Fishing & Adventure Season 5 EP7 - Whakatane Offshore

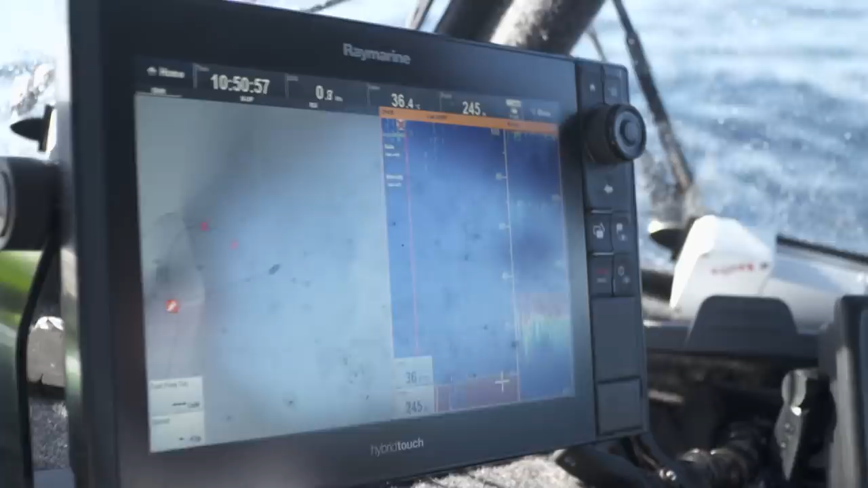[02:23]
So we've got 200 metres and it drops right away to about 300. So we're just marking bits of sign on the edge of that pin there.
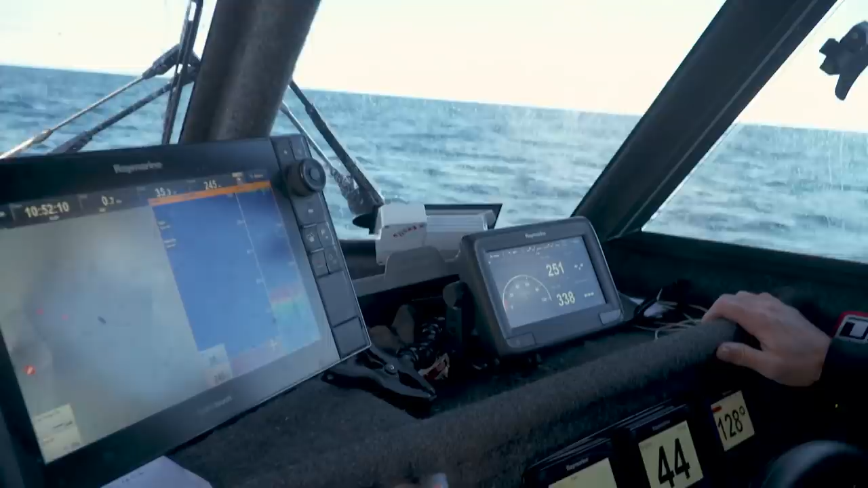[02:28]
Hopefully it's some nice deep water table fish.